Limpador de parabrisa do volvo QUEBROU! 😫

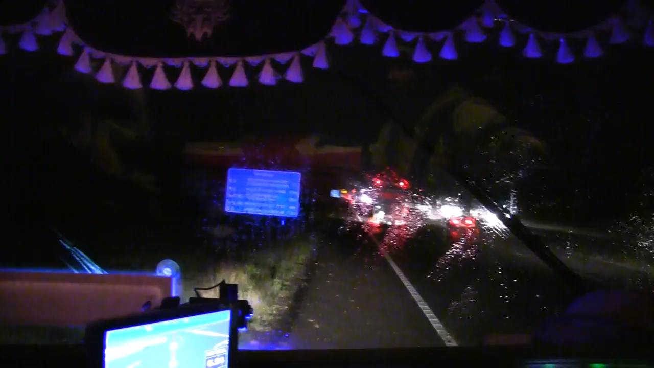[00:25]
o limpador de parabens onde ele tá
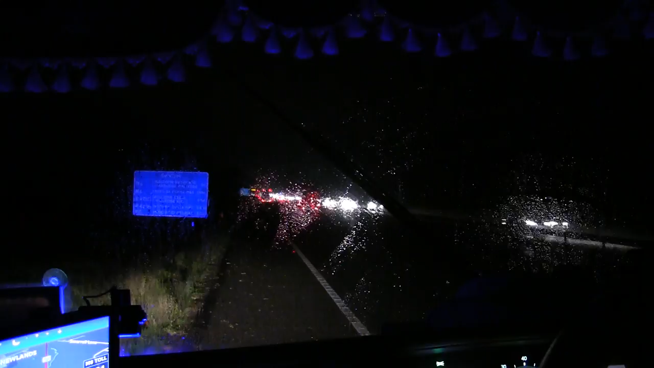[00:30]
E não é que a visão minha tá Ele parou bem no meio E como é que faz Será que eu já tô perto aqui já do
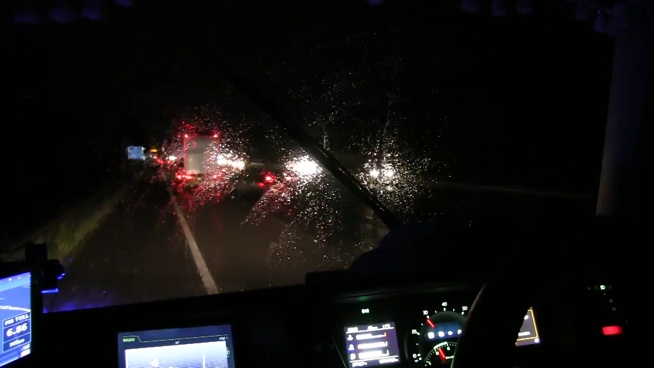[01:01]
Do cliente Mas mesmo assim aí Olha a visão que vocês estão tendo aí é a mesma visão que eu tô tendo né Ou seja Quase nada Ainda bem que tá de noite ainda Porque pelo menos aqui dá pra mim ver as luzes do